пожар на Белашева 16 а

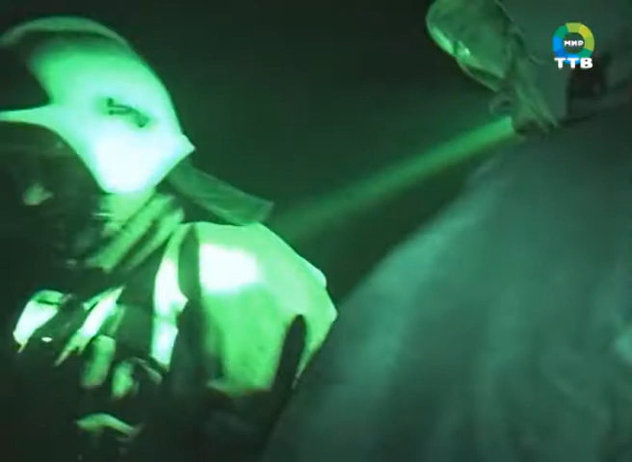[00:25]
поступило на пульт диспетчера специальной пожарно-спасательной части номер 4 во втором часу ночи от очевидцев.
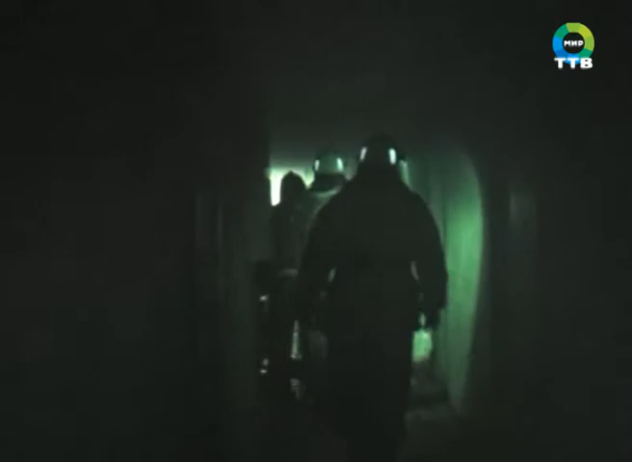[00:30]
На место возгорания выехало два пожарных расчёта.
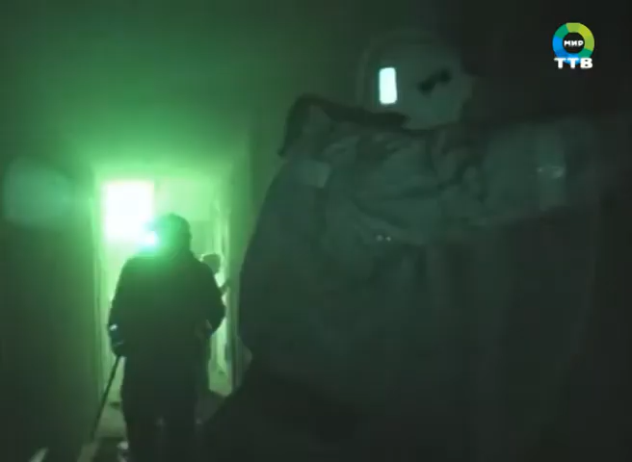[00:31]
По прибытии спецмашин весь седьмой этаж был в дыму, а квартира, в которой произошло возгорание, объята пламенем.